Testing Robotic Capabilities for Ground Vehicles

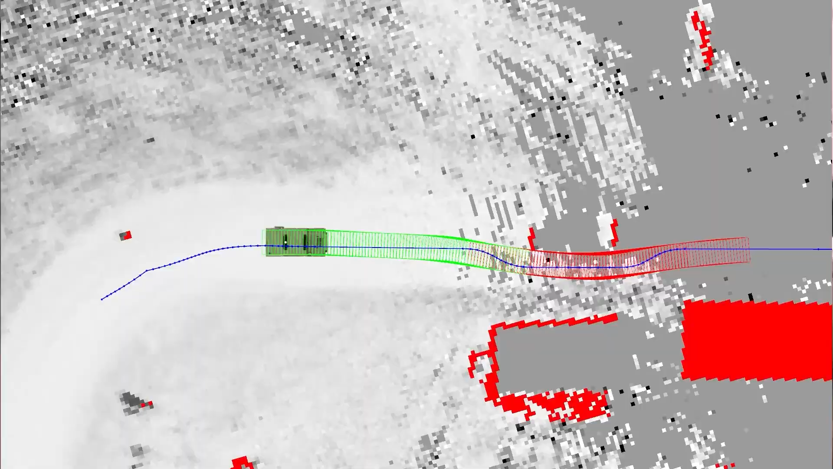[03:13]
of deform the path around that obstacle and allow you to maintain a higher speed.
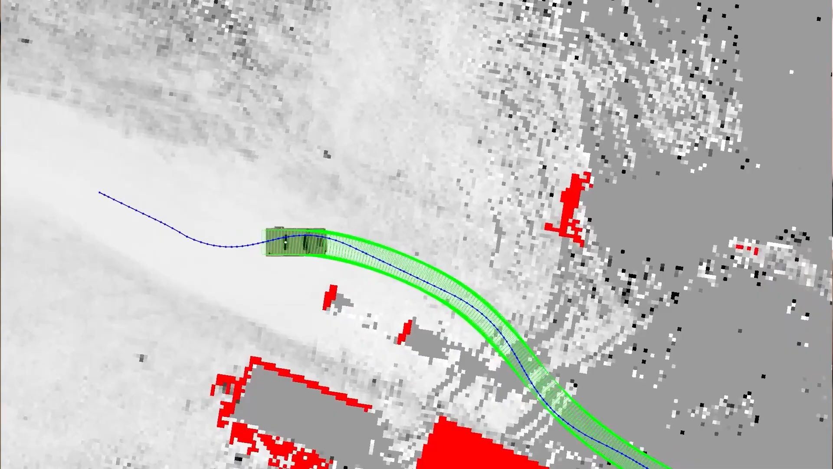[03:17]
We have a dynamic object tracker so this is kind of like vision adjacent